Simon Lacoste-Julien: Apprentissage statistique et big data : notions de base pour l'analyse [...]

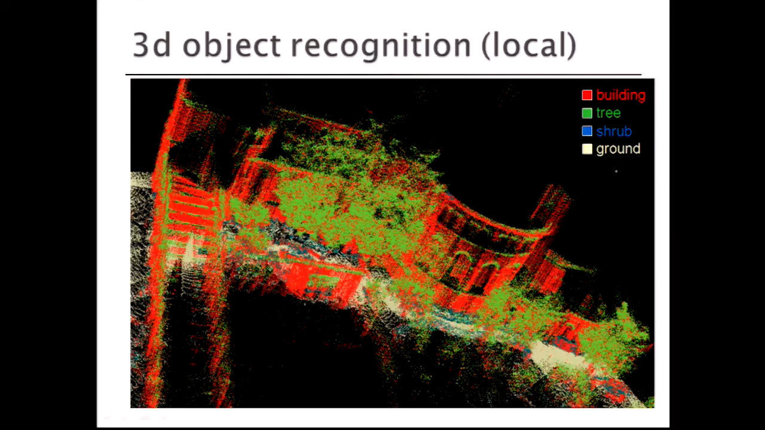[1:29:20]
Mais donc ça, c'est quand on fait des prédictions de manière indépendante. Donc, on a des arbres dans les colonnes ici, c'est assez bruté, tandis que quand on fait des prédictions de manière jointe, tout devient un peu plus lisse.
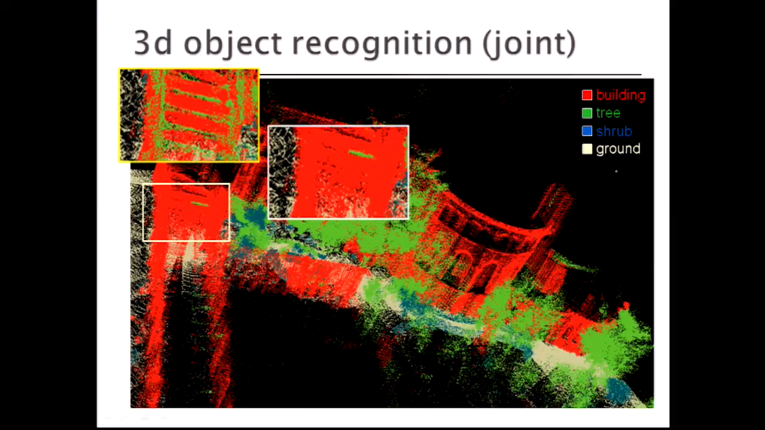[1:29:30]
Et donc ça, c'est local versus jointe. Local versus jointe. Donc, c'est beaucoup plus lisse. Okay. Donc, c'est l'avantage de faire des prédictions structurées. Et en fait, il y avait d'autres choses comme ça.